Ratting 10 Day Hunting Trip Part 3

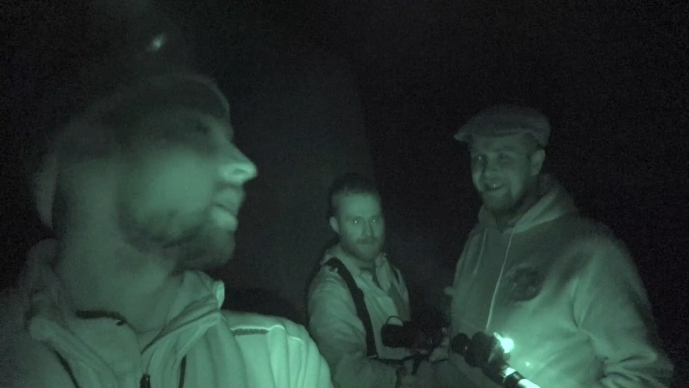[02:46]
Yeah, yeah. And tonight, we're out ratting.
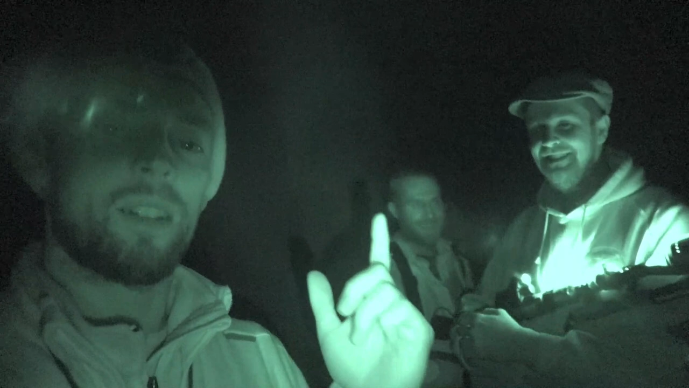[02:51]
So we've got Johnny and his mate, Ross. Ross.
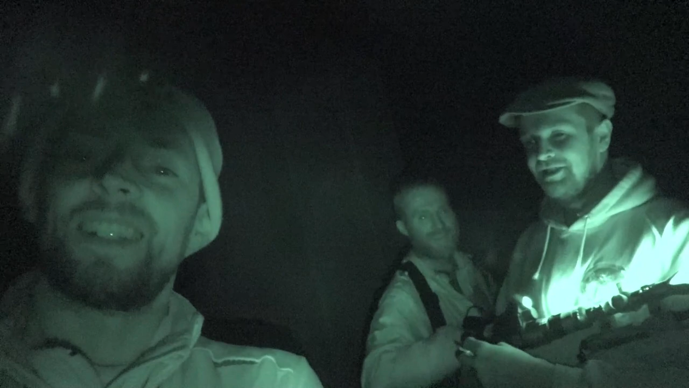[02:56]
I'll do that again because that's shit.
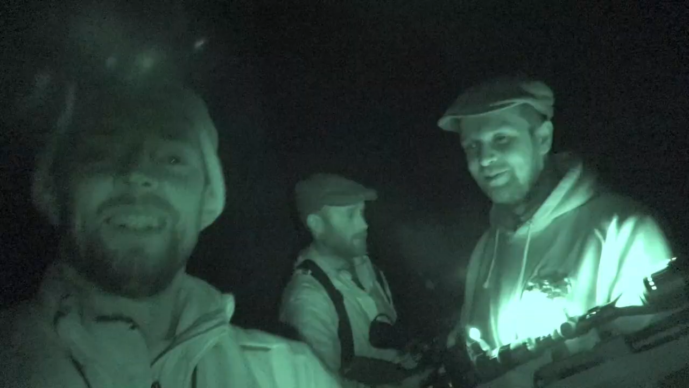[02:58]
Hello guys, welcome back to the channel.
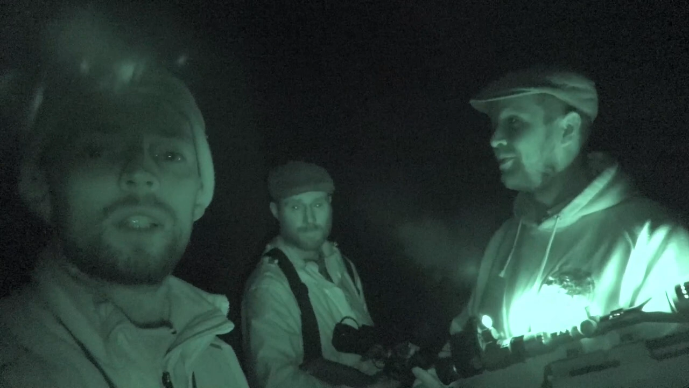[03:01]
Tonight I'm out ratting with the Cumbrian Rat Pack. I'm here with Johnny and his mate Ross. And we're going to be smashing some rats with the air rifles. I've already had, how many have we just shot?
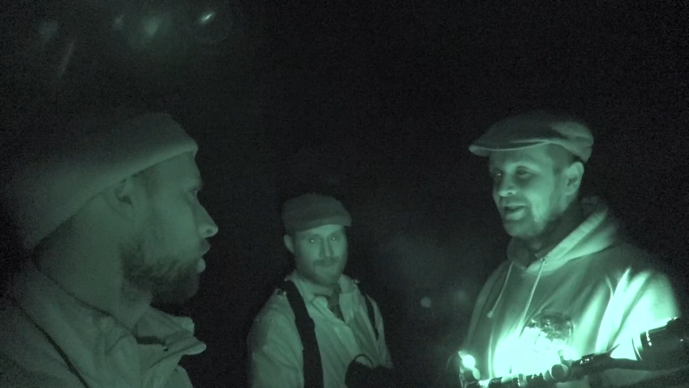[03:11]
Three? Three and a pigeon. So, I'm going to crack on.
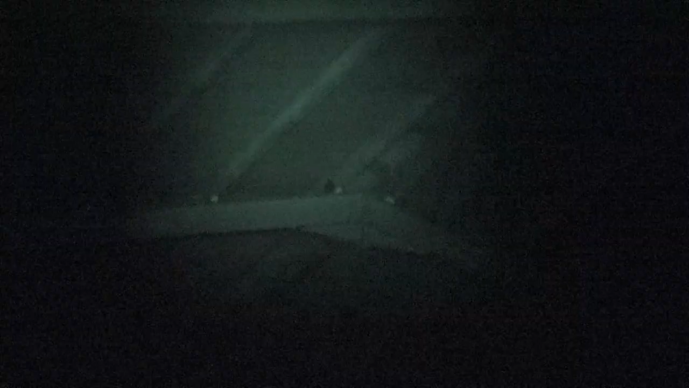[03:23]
I thought those guns of yours, double infrared.
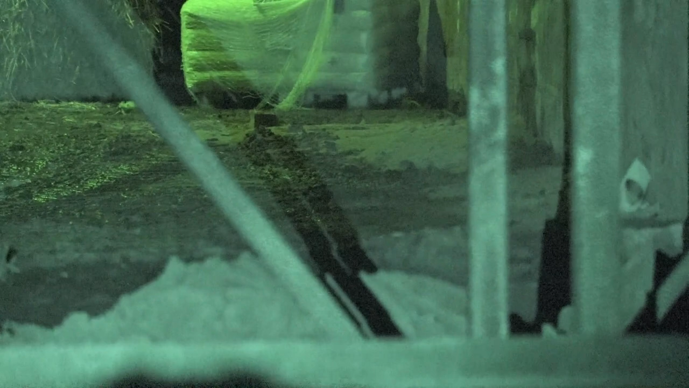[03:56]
There's one in the middle, one right in the middle of that wood.
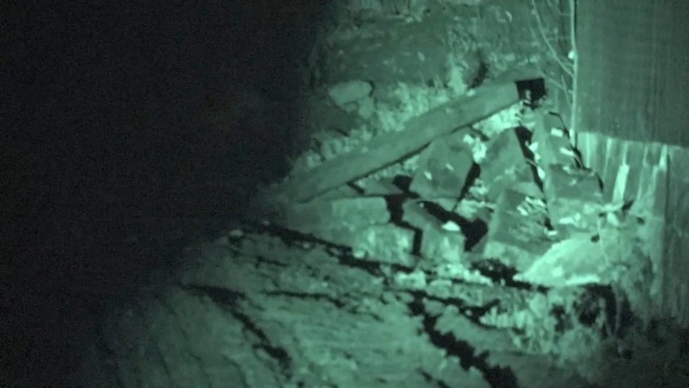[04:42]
Ready? Oh yeah, I can see it right at the top. Yeah. One to the right. I think we've got a... I bet we've had 10 already, haven't we? Yeah. We. Good setup here.
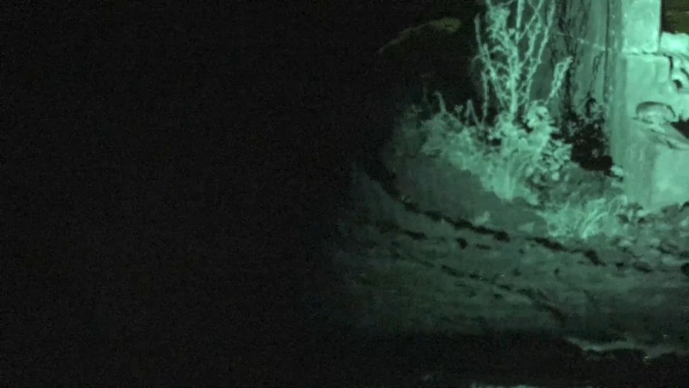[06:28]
I'm ready. It's just in the barn. Go on.
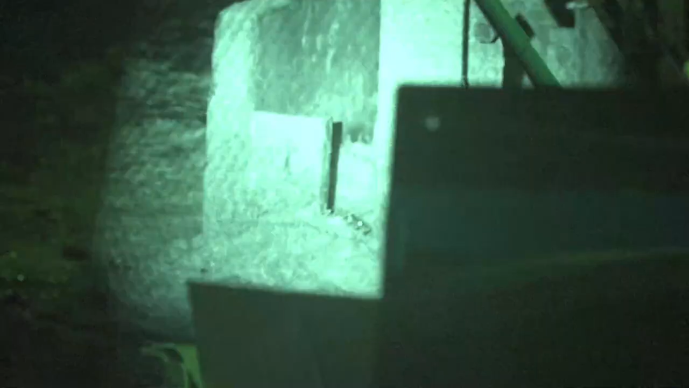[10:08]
Mm-hmm. Oh, you must have just gone. Quick shot.
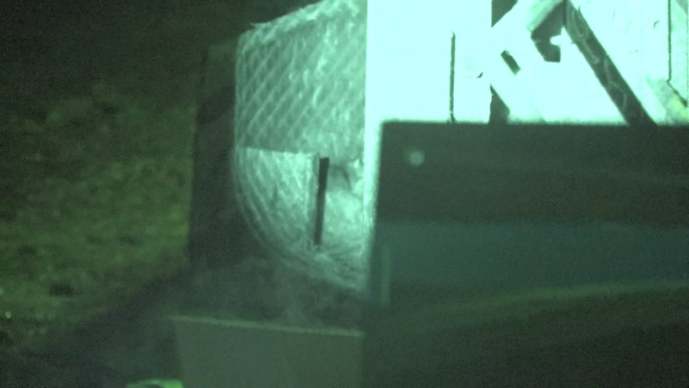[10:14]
It's come back, it's come back.
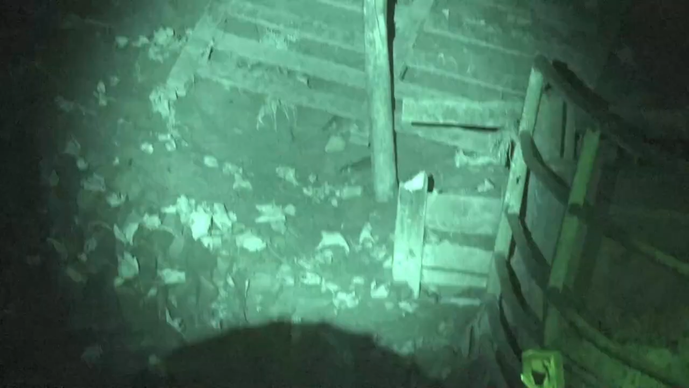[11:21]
Just beyond that post, innit? Do you think it's dead? No, yeah. There's no. There's one above it. One above it?
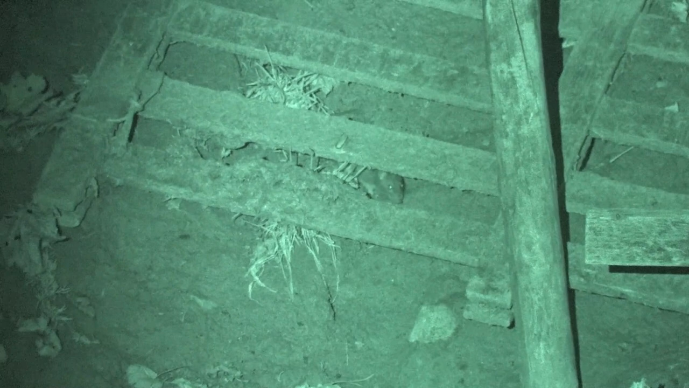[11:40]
There, like, yeah. Where you got it. Get in. Another one.